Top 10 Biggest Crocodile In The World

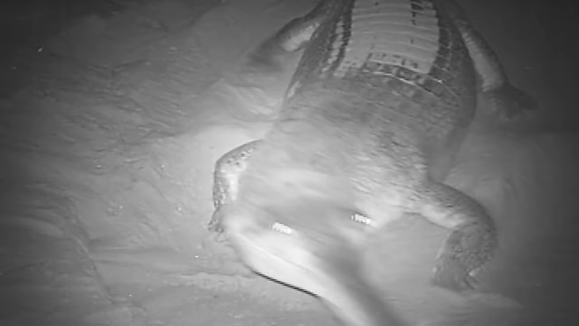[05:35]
फिर मार्च और अप्रेल के समय में फीमेल घड़या
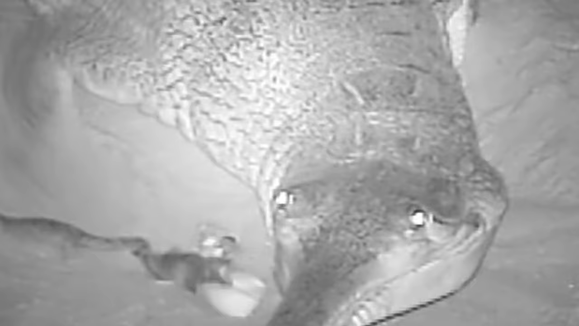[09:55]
और फिर ये female crocodile अपने बच्चों को अपने साथ तब तक रखती है जब तक कि वो खुद अपनी देखवाल ना कर पाए।